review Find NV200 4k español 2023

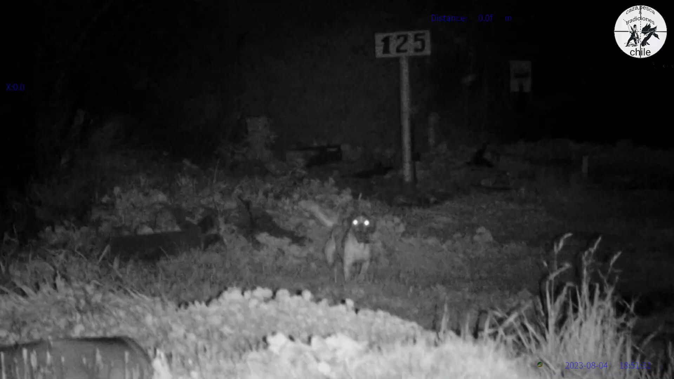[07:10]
Está mi polola ayudándome con el perro. 44 metros más o menos. Tienes que ponerlo muy bien en el circulito. Al objeto donde están tomando la media.
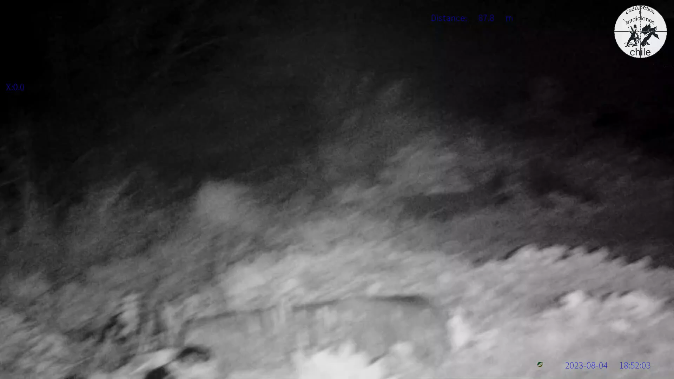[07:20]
Pero no me va a ayudar mucho en este momento. Ya que anda caminando. Pero ahí. Pueden ver. 43,6. Y tiene diferentes tonos de luminosidad.
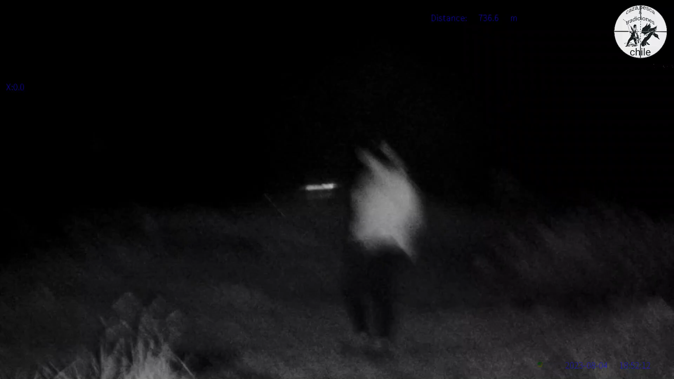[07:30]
Como será. Ahí está. En el 6. 7. 8. Y si vamos bajando. Vamos bajando luminosidad.
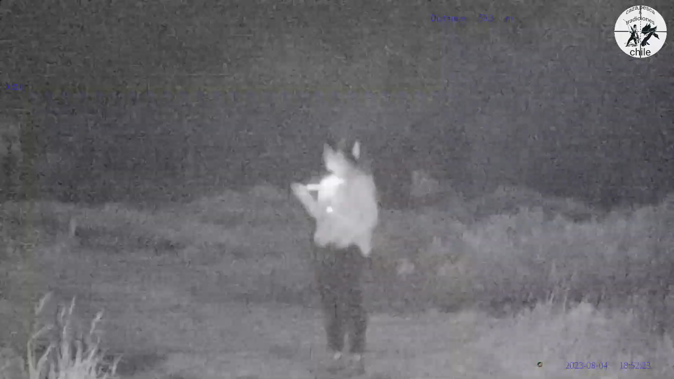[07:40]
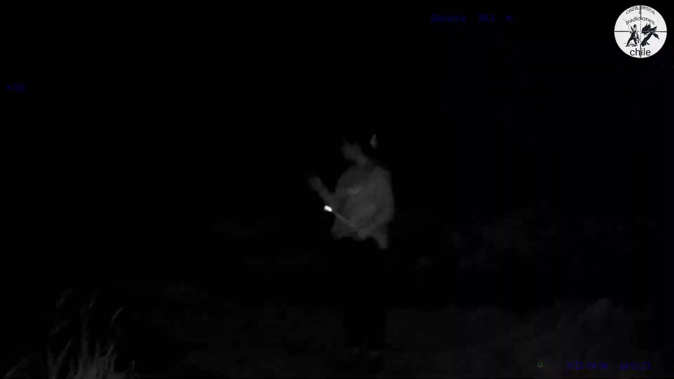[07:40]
Ahí está. En el 1. 2. 3. 4. 5. 6. 7. Bien.
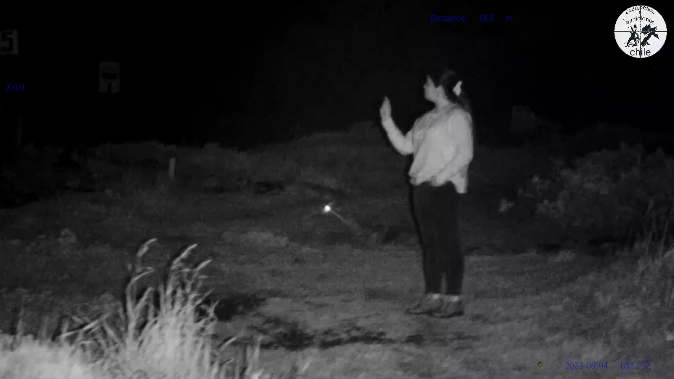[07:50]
Ahora vamos a buscar el perro que anda por ahí. Jugoseando. Esto está. Ya les dije. A ver. Ahí vamos a marcar. Ahora está. 42 metros. Bueno.
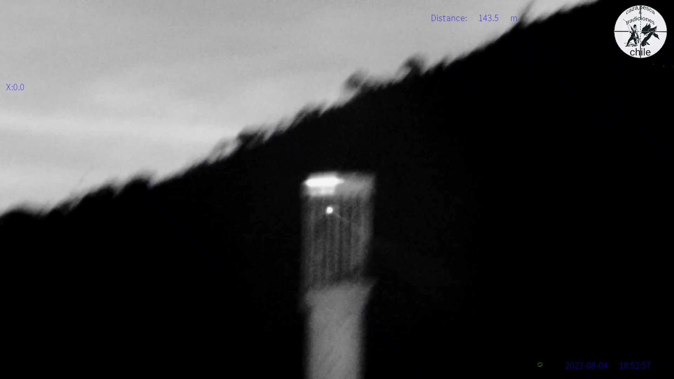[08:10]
Ahí está el cerro. No. El cerro está. A 863 metros.
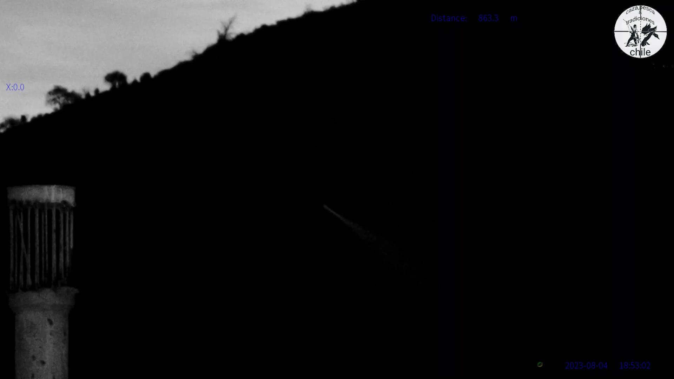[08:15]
Tenemos también.
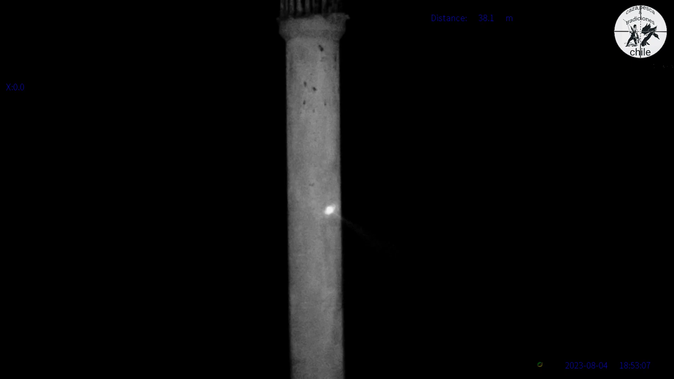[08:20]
Como les veo. El láser está prendido. Ahí estoy apuntando a mi parola con el láser. También tiene un lásercito incluido. Ahí apagamos el láser. Ahí llamo el perro con el láser.
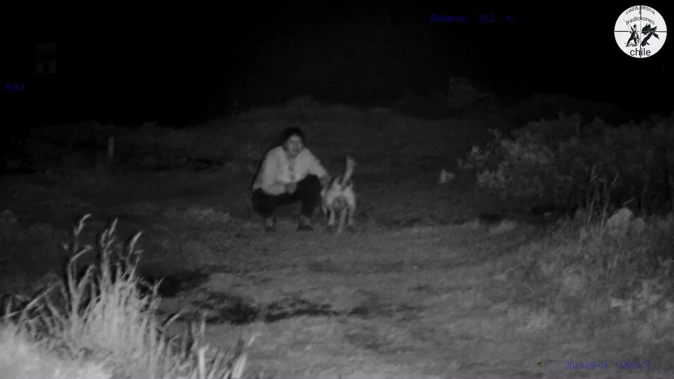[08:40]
Ahí estamos tomando los cincuenta. 54 metros están.
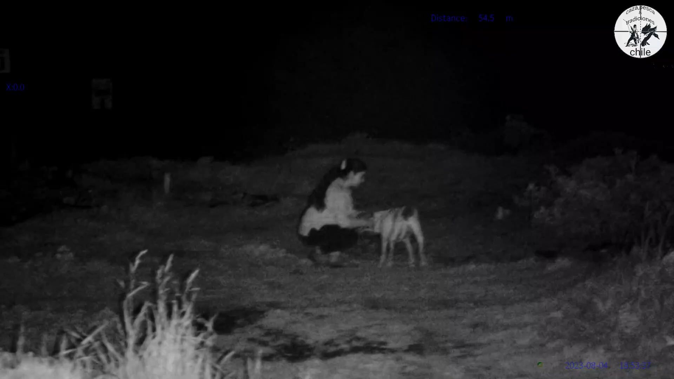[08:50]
Ahí como pueden ver. Hay un trailer. 46 metros. Está con nivel de 4. 6. 7. Ahí se puede ver más clarito. Yo creo que este tiene una efectividad. De unos 100 metros. Aprox.
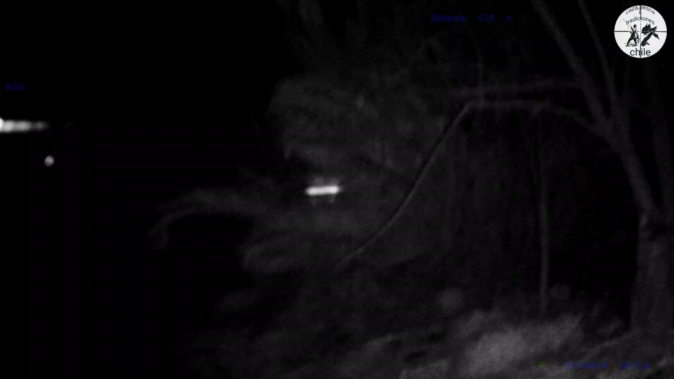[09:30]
Vamos a enfocar bien ahí. Con el paralaje. Esa palmera está como a... 64. Todavía se ve bien. Pero más o menos hasta unos 60. 100 metros más o menos se ve bien. Bueno amigos. Yo creo que este video.